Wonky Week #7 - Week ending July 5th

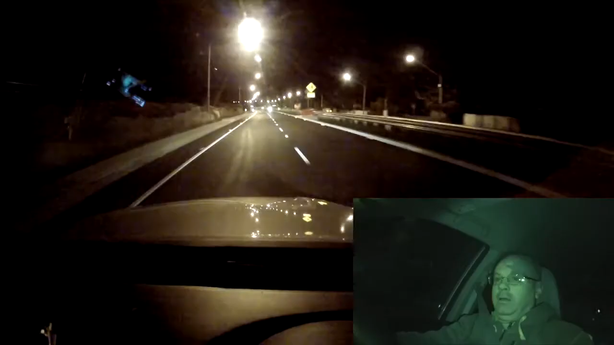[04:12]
I just turned the camera on again because the moon is almost directly in front of me, and it might be visible on the dashcam. Can you see it on the dashcam? I don't know, I don't know if you can see it. Oh, it's straight ahead now. The moon.
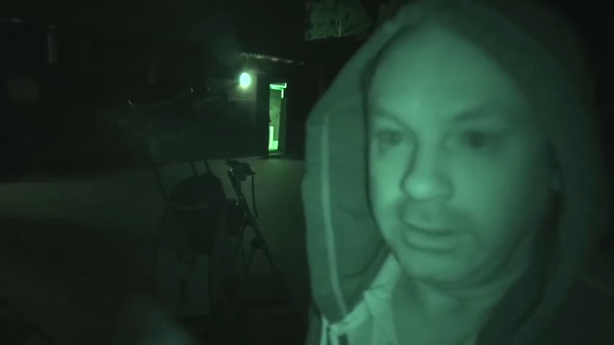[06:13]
Here's my telescope. There's the moon. The moon. Trust me. I'm an astronomer.